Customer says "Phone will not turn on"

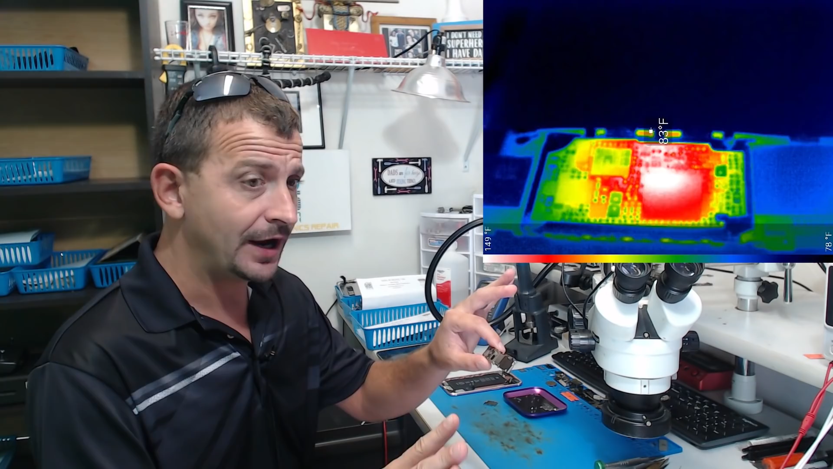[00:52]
None of the common lines were getting hot. I was expecting to find something along NAND shorted.